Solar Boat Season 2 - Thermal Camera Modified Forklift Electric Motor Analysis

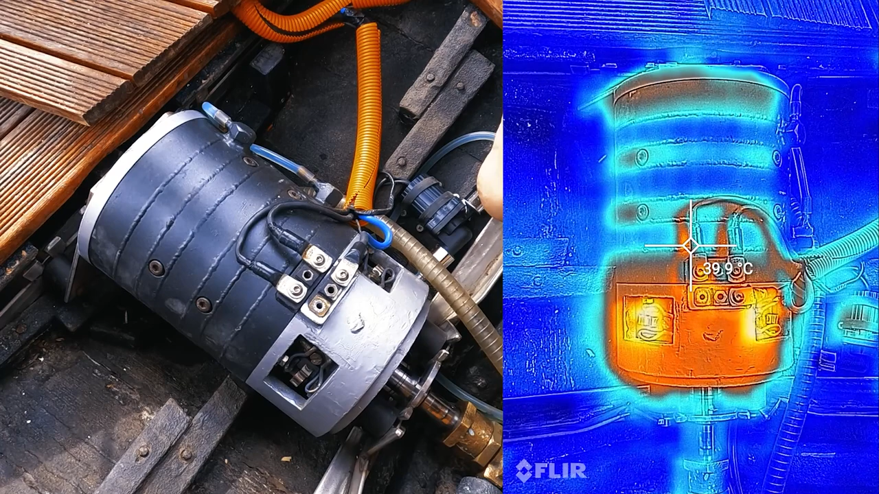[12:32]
On screen: spot 39.9°C
The motor will become more cooler and cooler. So we are almost at our destination.